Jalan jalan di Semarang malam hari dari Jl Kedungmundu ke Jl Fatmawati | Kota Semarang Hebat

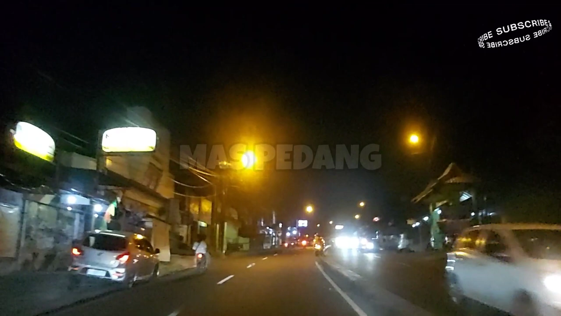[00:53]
Bagaimana saudaraku semua, semoga sehat selalu bersama keluarga. Inilah Semarang, Jalan Kedung Mundu. Bagi yang pernah bernostalgia ataupun belum pernah kesini lagi, tentunya ini menjadi kenangan yang indah video dari Mas Pedang ini. Dan juga untuk saudara-saudaraku yang belum pernah kesini, inilah Jalan Kedung Mundu Semarang. Oh, di malam hari ya. Nanti kapan kita juga di shoot review di siang hari.
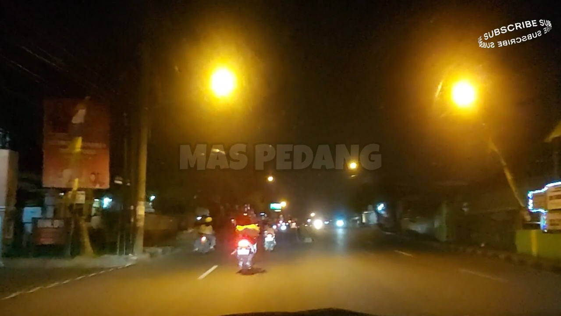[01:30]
Ya inilah Kedung Mundu ya. Kalau yang zaman dulu ini,
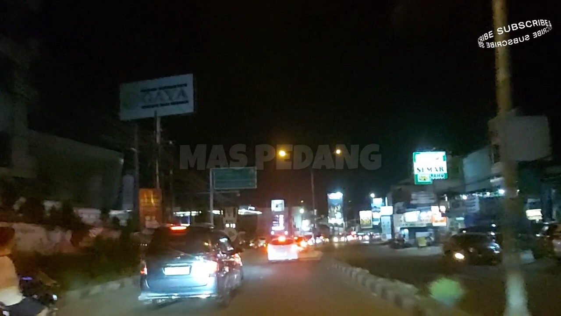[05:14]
Nanti kapan-kapan Mas Pedang juga akan review yang waktu siang hari ya. Ini malam hari dulu ya. Namun demikian bisa menjadi apa? Loh itu depan tuh ada SPBU lah itu ya. Itulah ini seperti ini kiri. Ini SPBU-nya juga besar nih saudara-saudaraku. Jadi kita terus saja, ini ada traffic light ya kan. Warut terus sana itu ya sampai bisa tembualang ya.
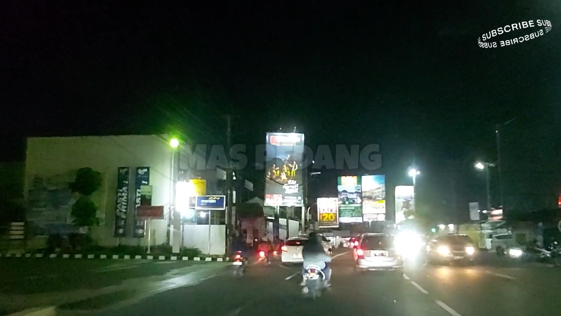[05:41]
Sampai ke Universitas Diponegoro juga kalau terus ya sigar boncah. Ini di traffic light karena kita menyusuri jalan Kedungmundu, kita ke kiri. Nah, ke kiri. Ini masih jalan Kedungmundu. Jadi tadi Mas Pedang katakan Kedungmundu itu cukup panjang jalannya. Jadi ini saudara-saudara, nah di depan itu ada perumahan Grah White. Wah, itu besar juga perumahan itu ya kan. Jadi di sini dari komplek pertokoan ya juga, wah pokoknya perubahannya luar biasa lah.
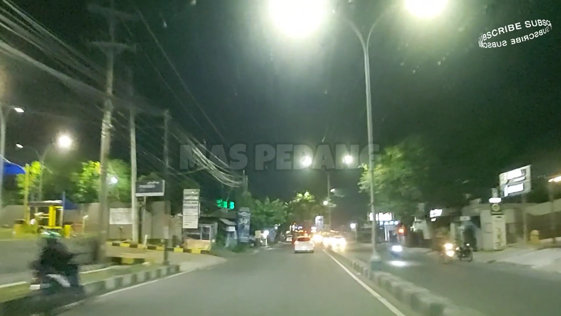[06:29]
Depan juga nanti juga terlihat ini apa, terdapat juga Unimus Semarang saudara-saudaraku. Sebelah kiri nanti saudara-saudaraku, di depan itu sebelah kiri ya, itulah itu kelihatan kan itu. Terus kita belok ke kanan ya, belok ke kanan. Ini jalan Kedungmundu saudara-saudaraku. Sekarang ini sudah seperti demikian rupa ya, luar biasa. Kanan ada SMP Negeri 14 ya, yang kanan itu.
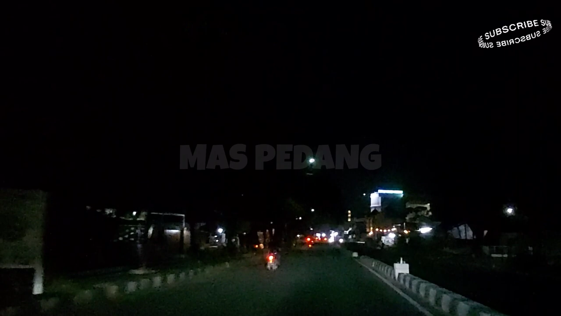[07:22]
Dulu tuh ke sini wah sepi dedet itu. Peteng dedet ya gitu ya. Nah ini bisa dilihat sekarang kondisinya sudah jelas-jelas berubah ya. Saudara-saudaraku sekalian, saudara-saudaraku sekalian ya. Nah ini di depan itu juga terlihat ya, yang sebelah kanan ya, di depan itu SPBU juga. Ini masuknya juga ke Kedungmundu ini, yang sebelah kanan ada SPBU itu. Ya sebelumnya traffic light ya, itu nanti kita lihat lah, itu kelihatan tuh lah.
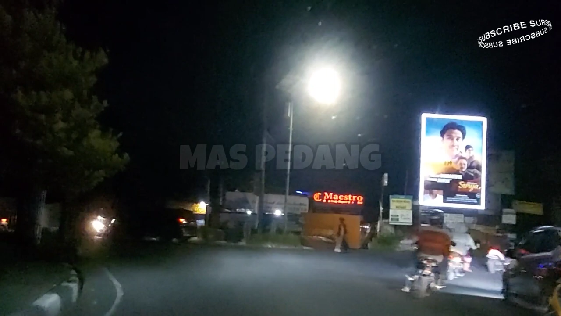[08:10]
Kalau waktu kemarin Mas Pedang review pas siang hari ya, ini nggak apa-apa ya, pas malam hari kita ke kiri saja, ambil ke kiri ya, legendrek ya. Nah inilah Jalan Fatmawati ketika malam hari ya, beda kan dengan siang. Wah bengi rasanya, gemerlap. Dan di sini juga banyak tersedia kuliner saudara-saudaraku ya, mie ayam, wah pokoknya macam-macam ya, sing enak-enak juga ada di sini gitu loh ya. Makanya begitu Semarang ini untuk kuliner,